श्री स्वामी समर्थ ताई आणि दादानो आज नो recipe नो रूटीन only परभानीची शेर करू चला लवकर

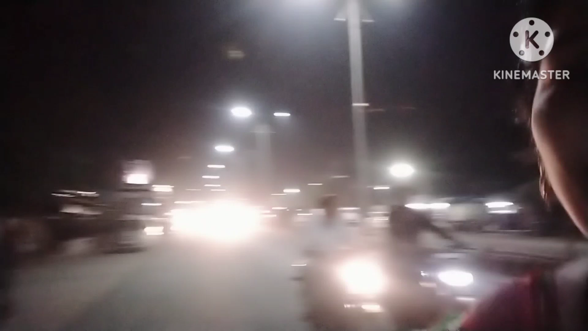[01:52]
हे वसमत रोडला पूर्ण विकायला भेटतं विकायला म्हणाले सारखं घ्यायला भेटतंय सगळं